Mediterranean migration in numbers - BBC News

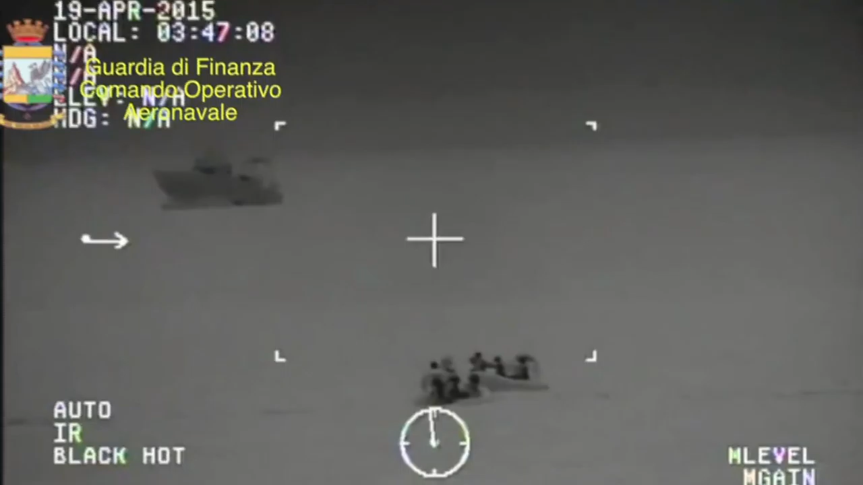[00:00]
As many as 700 migrants are feared dead. It appears that this latest migrant boat tragedy in the Mediterranean is the worst of its kind.
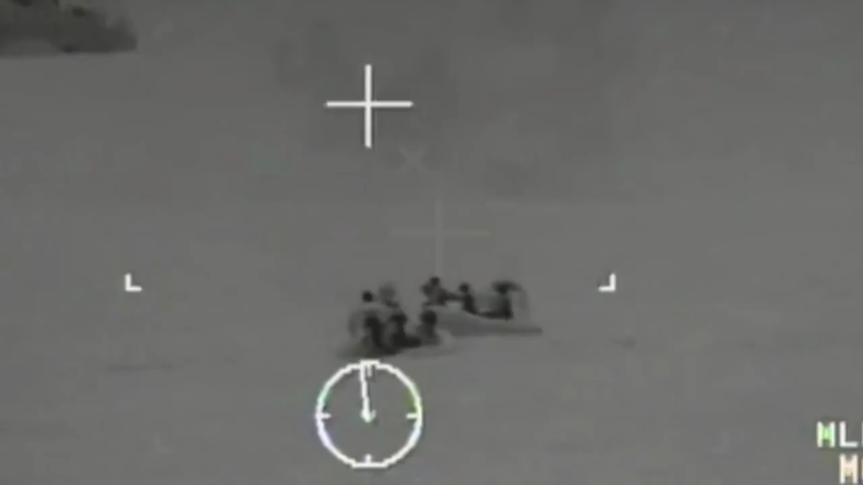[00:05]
Rescuers continued to search a wide area off the coast of Libya.